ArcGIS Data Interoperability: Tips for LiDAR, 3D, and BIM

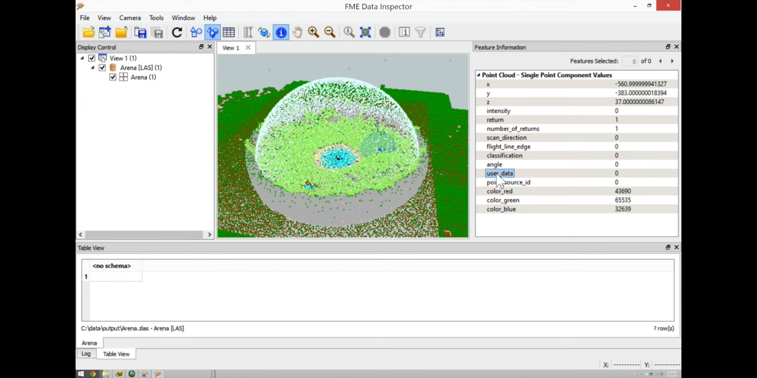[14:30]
And the LAS is a fairly standard one, but things like E57 could have other components in them that we have to be aware of. Right. And we've got a user data one which is more flexible. Yeah. It can contain anything. Could put things in there. So that, is that the end of our first? That is that demo, yeah. So let's go back to the slides. And okay, click in there.
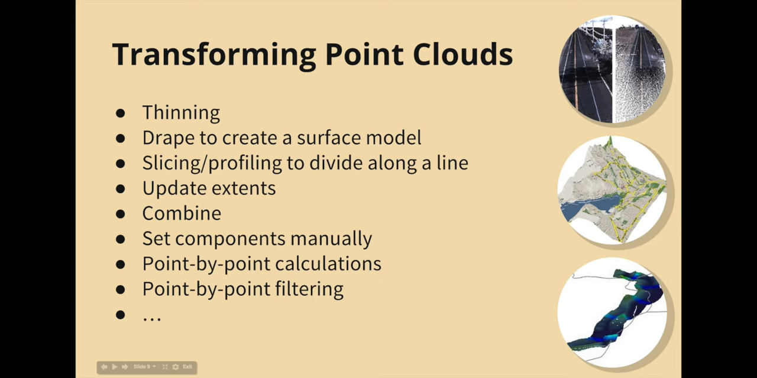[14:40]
So yeah, so what are the kinds of operations we can do? Well, we can thin point clouds. A lot of times people want to throw data away.
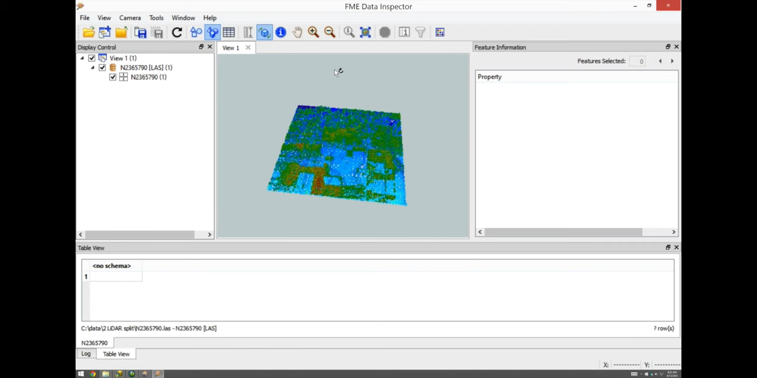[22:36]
Yes, I did something. So here's the whole thing. You can see like the, actually let's inspect the points. So this one, you can see on the side, classification is two. Which I think is bare earth or ground or something. Now there's one. I don't know. I don't remember if there's one and two.
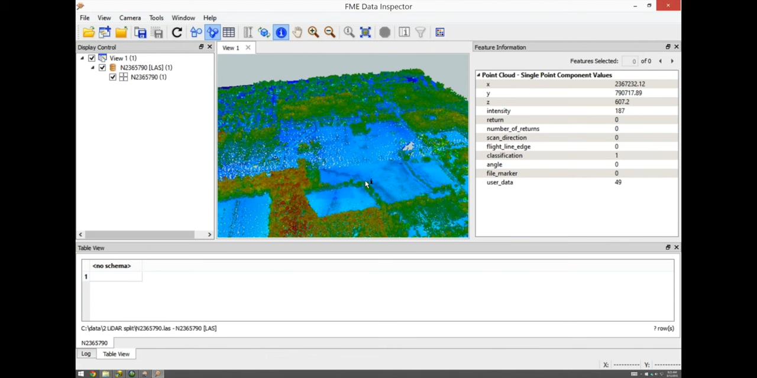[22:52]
Yeah, one is, oh wait, one is unclassified. Two is ground. Okay. Yeah, so we've got ones and twos here. And then the trees are five. So that's what we extracted that we have here in Arc Scene. Right, so you split it apart. So sometimes you do that kind of thing. And then you can make a surface model, for example, out of the other stuff. Right. So you got rid of the vegetation, the canopy. I've heard of people doing things where they make a surface model of both parts. And then subtract them. And then that can tell them something about the amount of foliage that's there. Okay. All right.
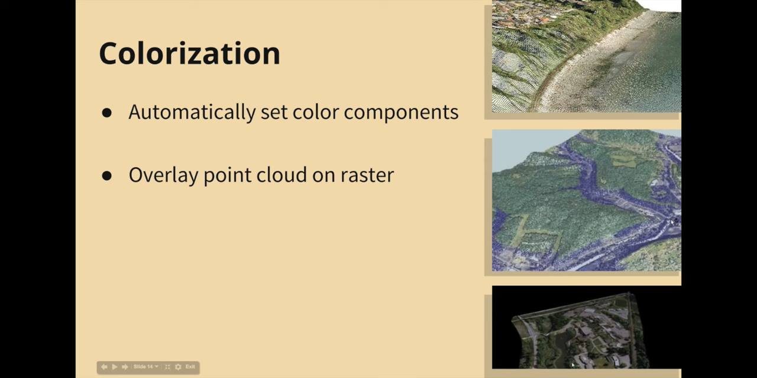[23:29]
Good job, Arc Scene. So that's gone. Here. All right. So that's splitting point clouds. Ah, one of my favorites is adding color to an otherwise dreary and drab world. So many scanners, many LiDAR data sets do not have color on them.
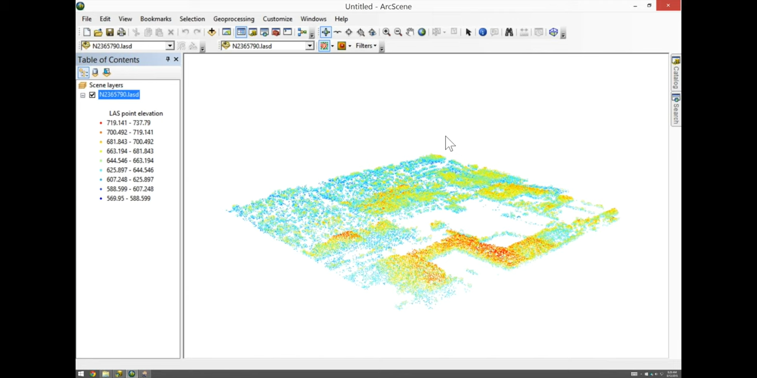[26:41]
But these LiDAR workflows are pretty sweet. All right. So we'll have a look at it again in ArcScene.
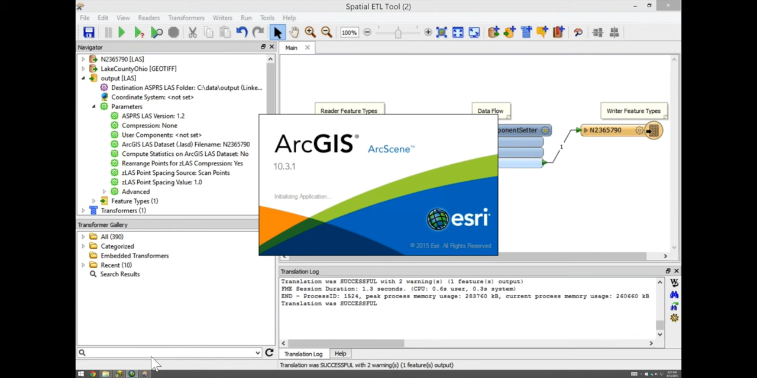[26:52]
While it's firing up, I'm going to – somebody asked, is a data interop extension included for free with ArcGIS? Sadly, no. You have to buy that on top of it like any other extension.
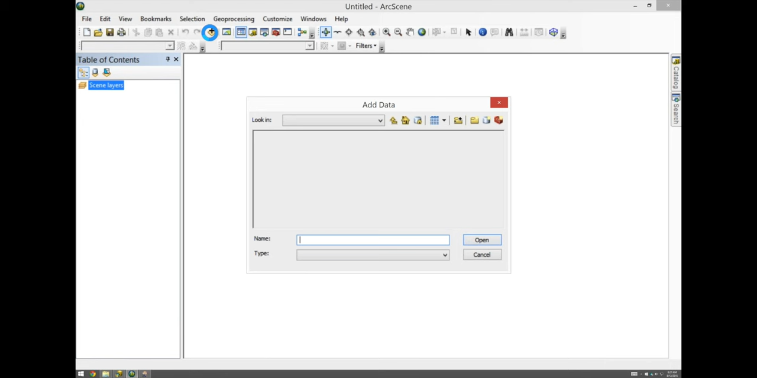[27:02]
But you can install it, and without licensing it, you get the ability to do some WFS things and some GML things. But if you want to do the stuff Tiana's doing, you do have to buy it. But there's a free 30-day trial, I think.
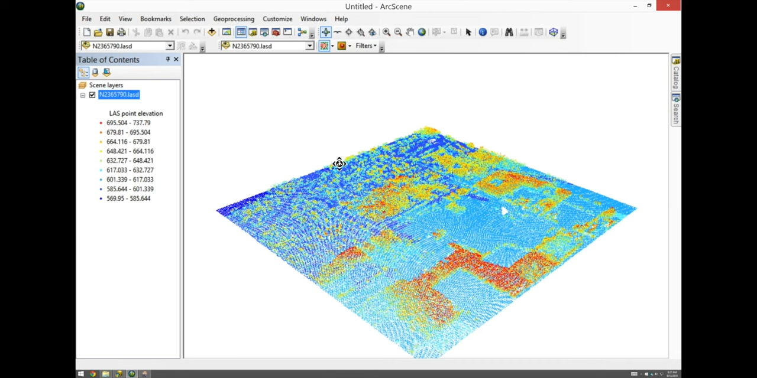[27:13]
Yes. So here it is, and let me just turn on RGB. And that's the exciting part. There we go. Ah. In living color.
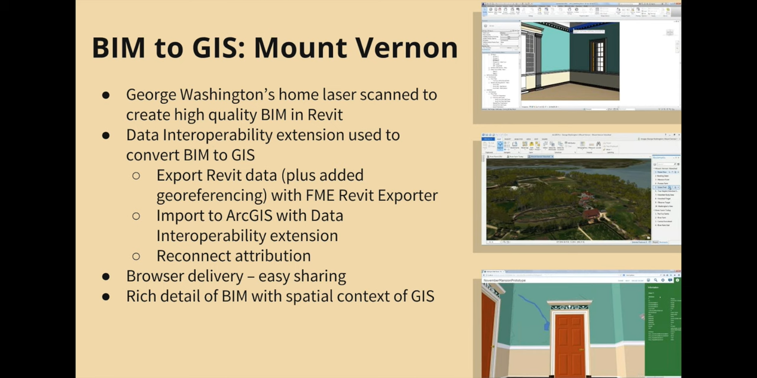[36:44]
actually from a LiDAR scan. So an architect firm did that entirely in Revit.